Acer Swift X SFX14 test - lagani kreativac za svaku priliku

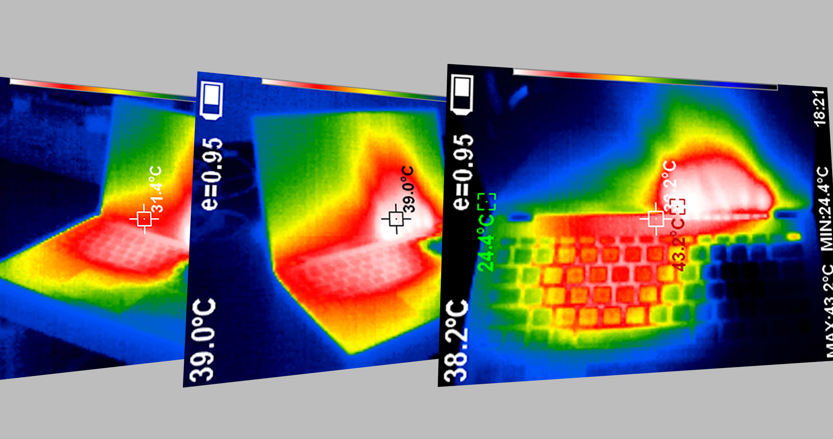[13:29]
Praktično, kod ovog modela Acer je spustio temperaturu za nekih desetak stepeni ograničavanjem
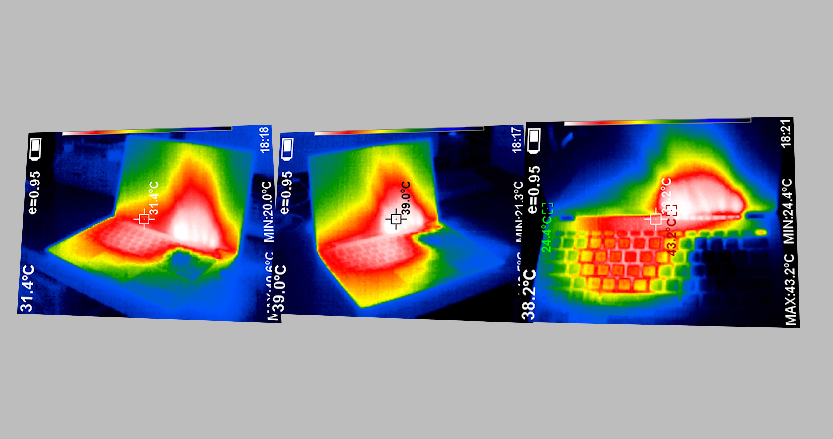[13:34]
frekvencije oko granice prosjeka od 2,5 do 3 GHz. Većinu rada Acer Swift X SFX14 je tik umereno topao.